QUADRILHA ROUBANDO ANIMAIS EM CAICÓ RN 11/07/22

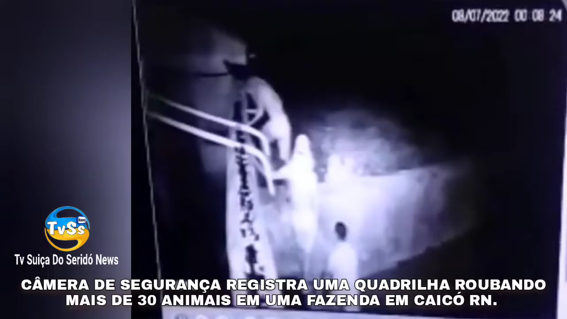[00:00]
Imagens de uma câmera de segurança mostram uma quadrilha furtando mais de 30 animais de uma só vez, em uma fazenda no município de Caicó, Rio Grande do Norte.
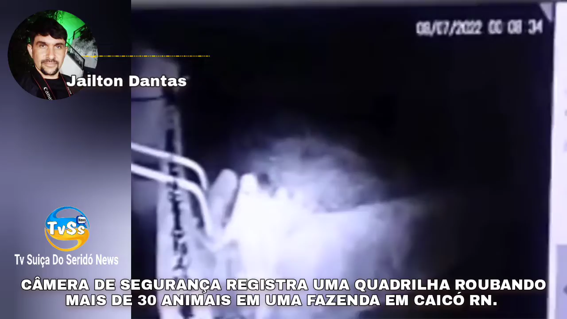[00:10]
Veja só as imagens que mostra essa ação criminosa.